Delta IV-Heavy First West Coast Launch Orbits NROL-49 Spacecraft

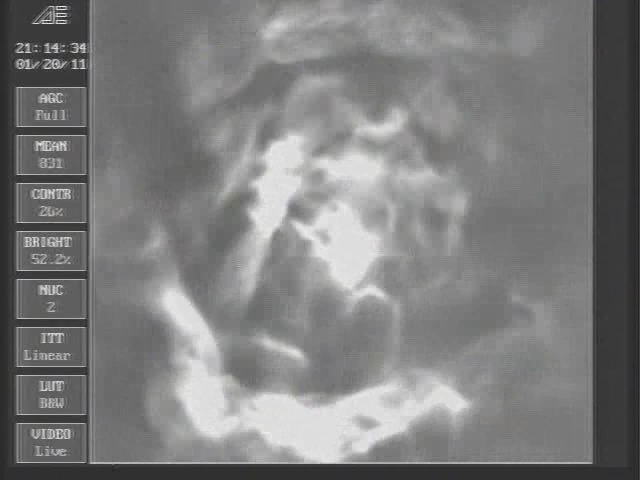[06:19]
and we have miko and the port and starboard boosters and separation